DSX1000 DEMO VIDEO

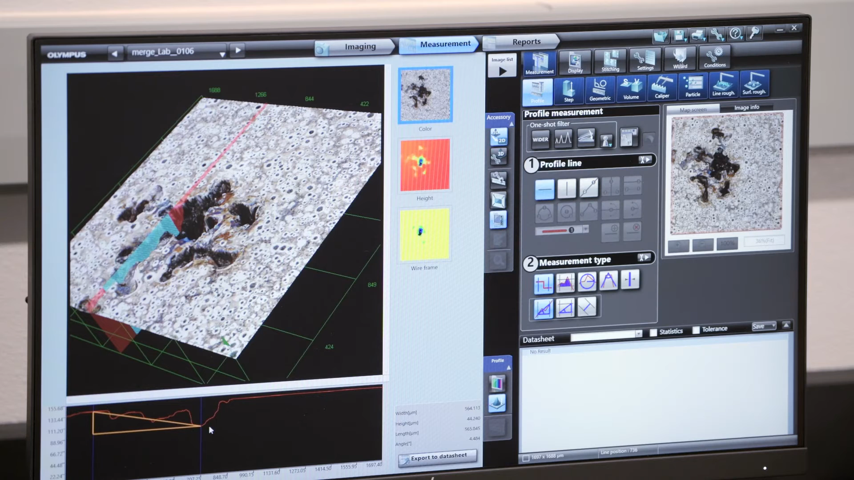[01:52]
Many measurements are achievable and reportable directly in the software.